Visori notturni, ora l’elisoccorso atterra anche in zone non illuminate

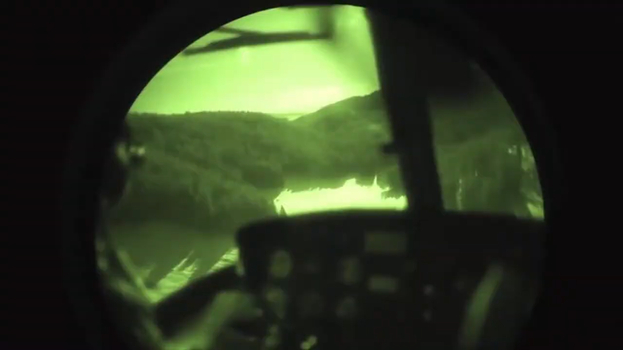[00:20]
arrivano in tempo reale e atterrono anche in zone scarsamente illuminate.
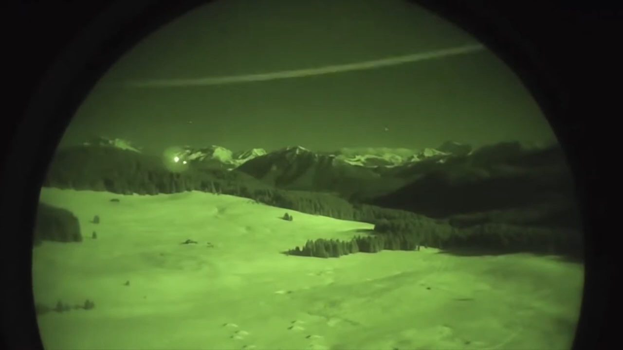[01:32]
Impiegati dapprima in campo militare, adesso sono stati adottati anche nel settore civile.